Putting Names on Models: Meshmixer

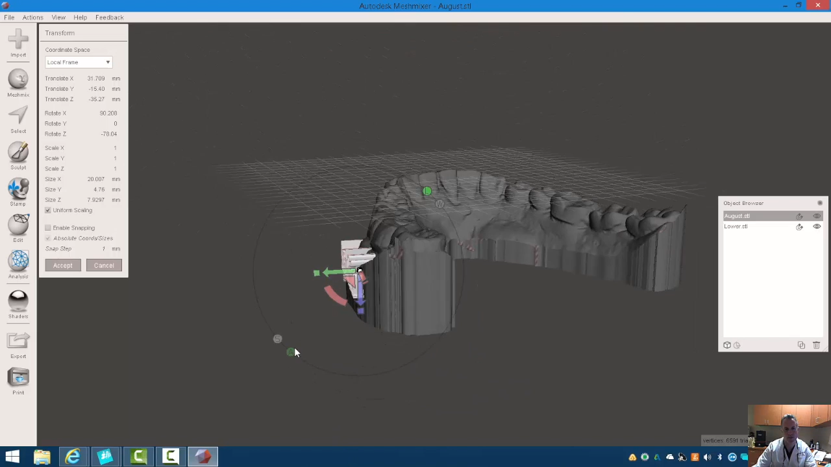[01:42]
I can also rotate that just a little bit if I wanted to, and pull that in just a bit to the side. So now this is on my model.